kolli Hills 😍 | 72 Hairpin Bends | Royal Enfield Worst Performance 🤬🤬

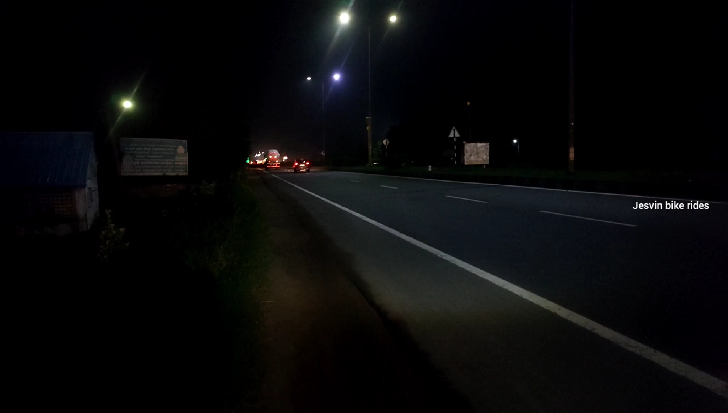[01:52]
இப்போ வண்டி நைட்டும் நிறைய டிராஃபிக்காக போயிட்டுருக்கு. நம்ம கல்வின் வந்துட்டான், கல்வினோட ராயல் என்ஃபீல்டு.
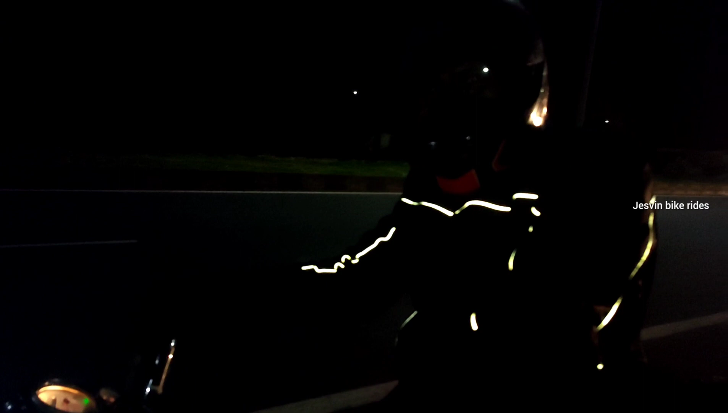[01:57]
ஹாய் கல்வின், வீட்டில் எதுவுமே தெரில, உனோட ரைடிங் ஜாக்கெட்டில் உள்ள அந்த ரேடியம் தான் தெரியுது.